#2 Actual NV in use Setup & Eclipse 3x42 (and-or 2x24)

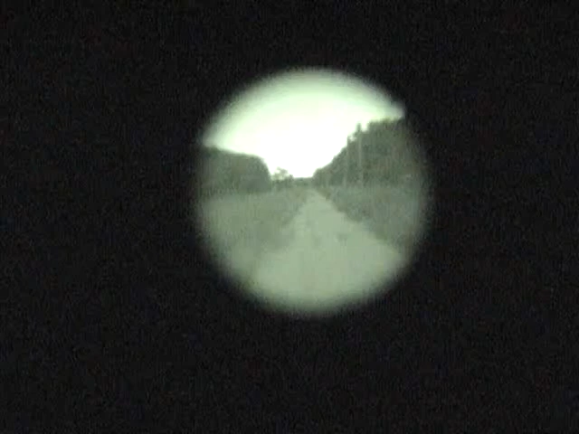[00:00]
This is Sightmark's 3x42 Eclipse. Hopefully I've got the focus about right.
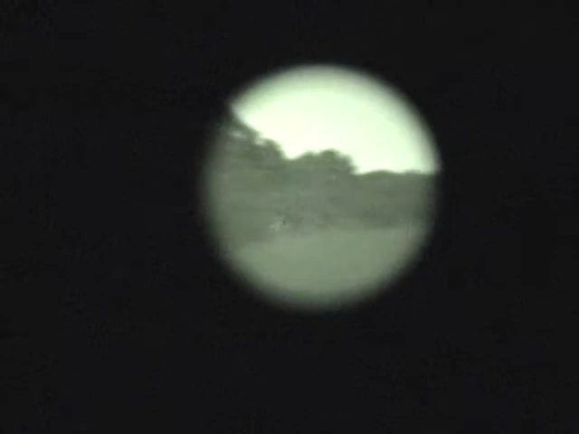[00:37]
And as we swing around into the surrounding woods,
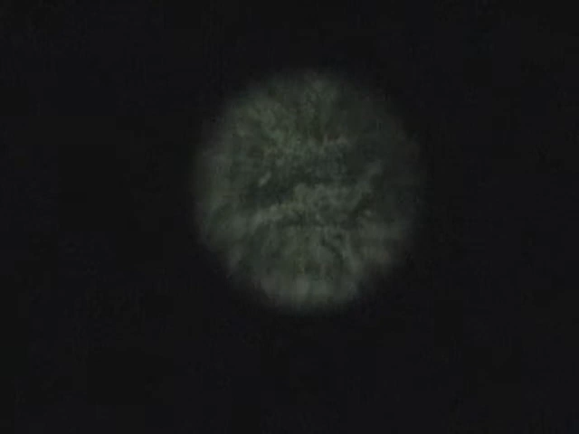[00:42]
again, good light.
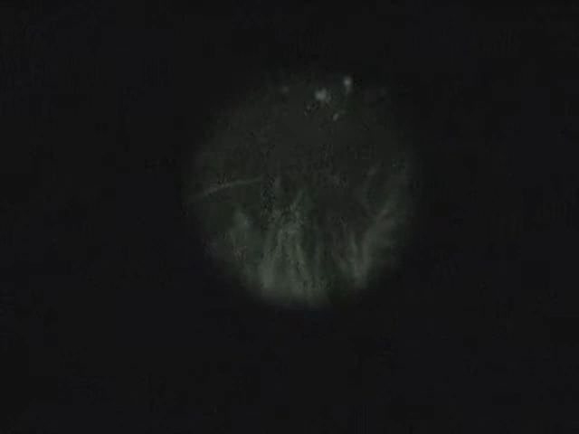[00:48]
And now I'm going to turn on the built-in illuminator that is on the product.
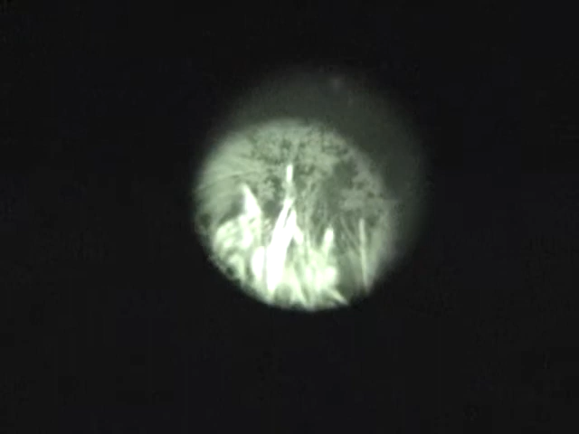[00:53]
So if you were raccoon hunting or had something in the woods,
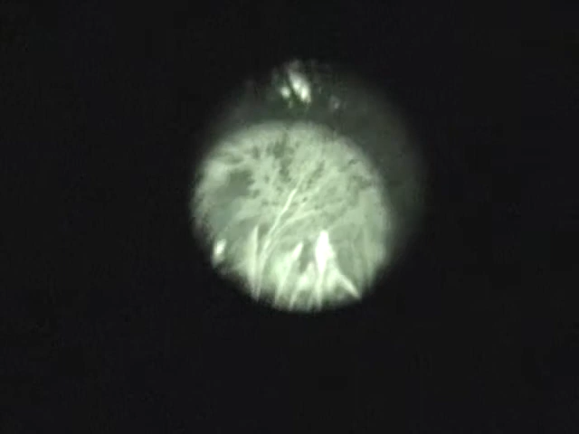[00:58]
you would definitely not have any problem seeing it.
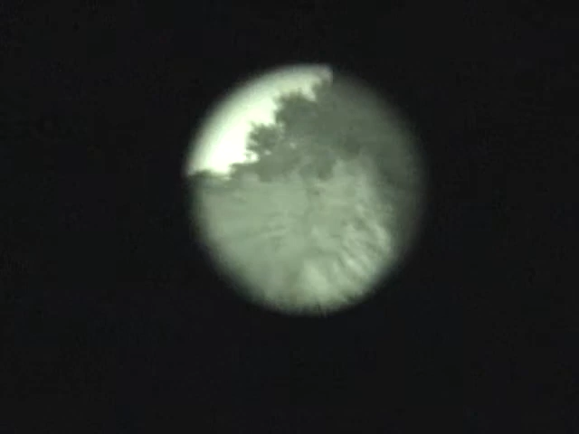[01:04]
And then as you get back out in the open field, it's not as useful. And again, a little pan to the left as well.
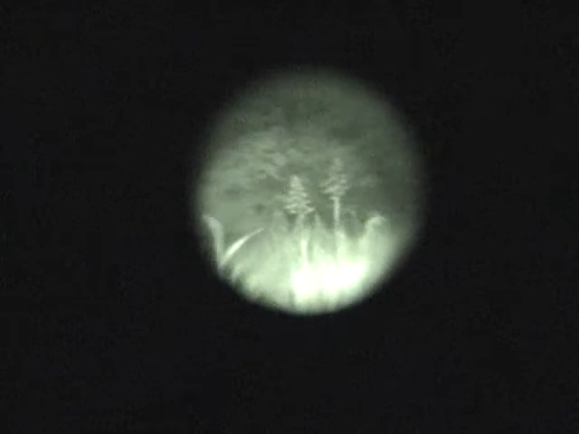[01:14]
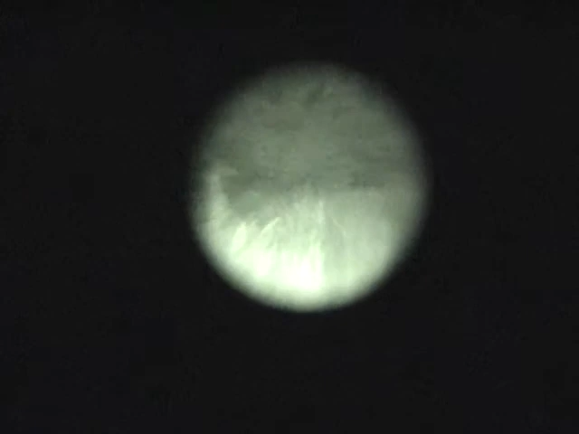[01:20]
Actually go. I've got it focused. The nice thing about these is they have an adjustable focus on them. And I've got it focused more for the distance, so when I'm up close, it's blurry. Hopefully it's still in pretty sharp focus looking down through there. Again, if you were hunting with it,
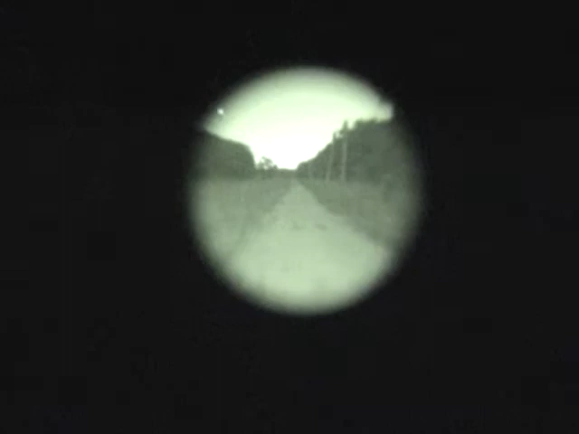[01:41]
you would introduce the laser once again. And that would once again be your aiming point 37,
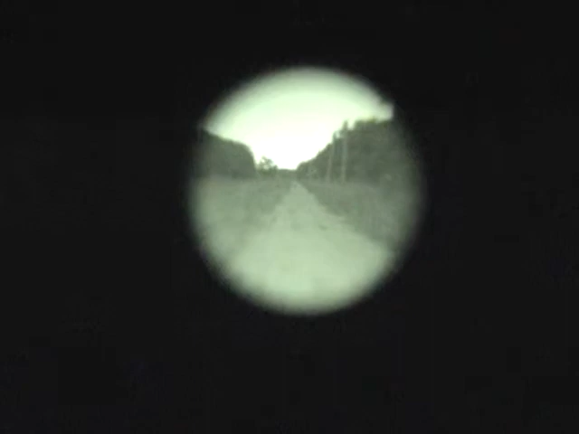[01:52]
74, 100 and something yards on down. And people often ask how far it can see. I don't know how far that laser is. It's down easily probably 150 yards or more. The question comes down to more how far can you see behind it. It's not that you can't see it.
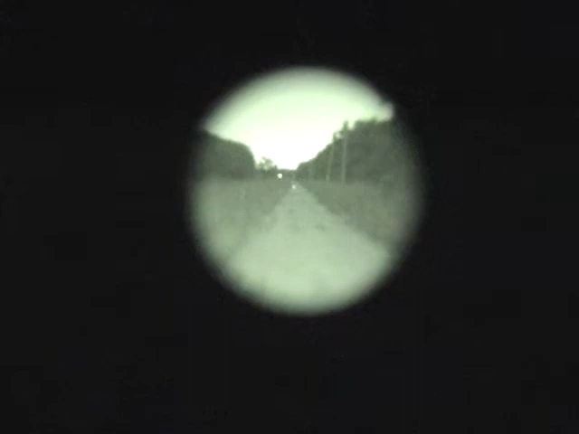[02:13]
It's what's behind it. A cow or a deer or something, a house. So, this is the 3x42.
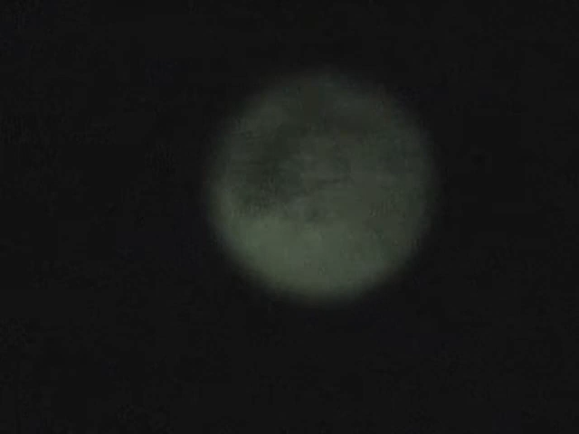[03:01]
Again, hopefully if we come close, it's still pretty sharp. I would need to adjust it again, being this close.
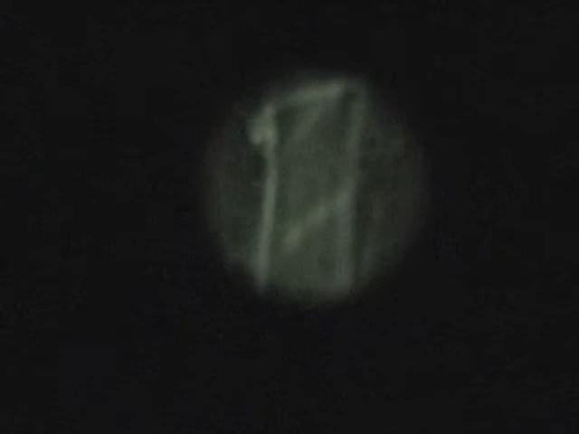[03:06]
And then as we get over into the trees where it's dark because we have more magnification, the more power you have, the darker it gets because of the loss of light.
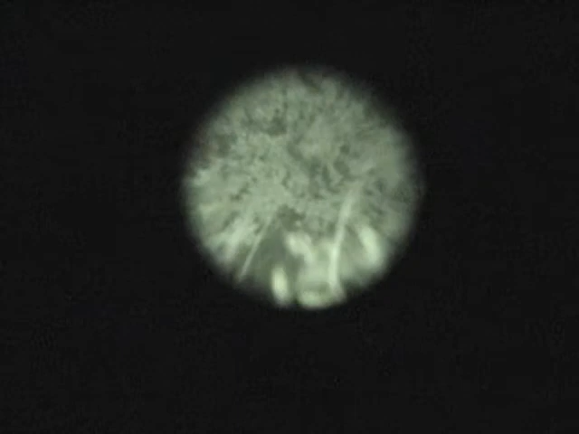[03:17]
But again, you turn on its built-in illuminator.
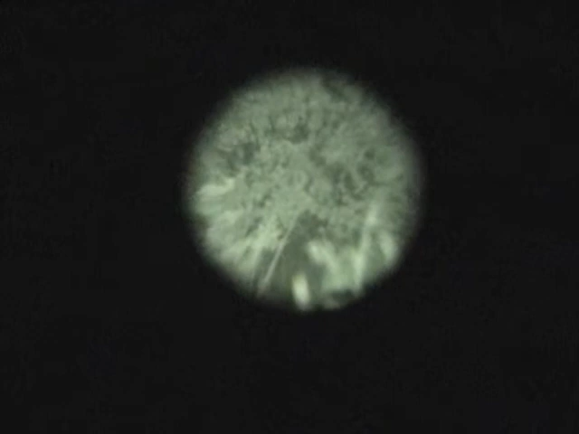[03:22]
And once again, you've got very good crisp detail as we pan back across. And then we'll pan back to the left also.
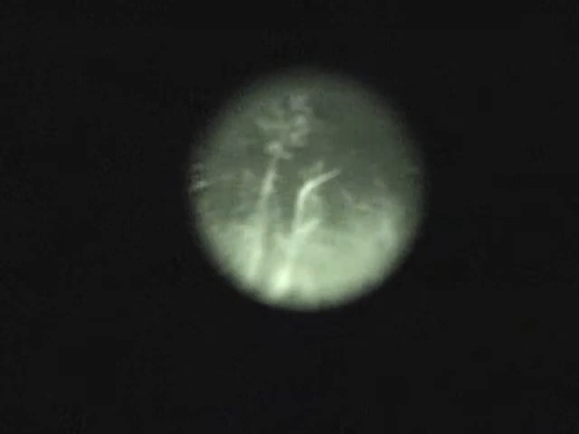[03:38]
So, very good sharp image.
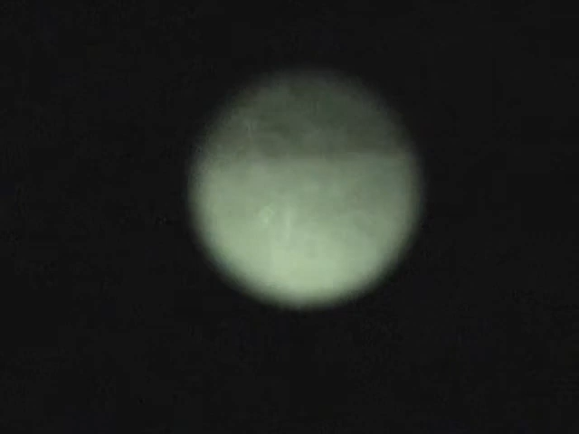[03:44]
And once again, you would introduce your laser into it.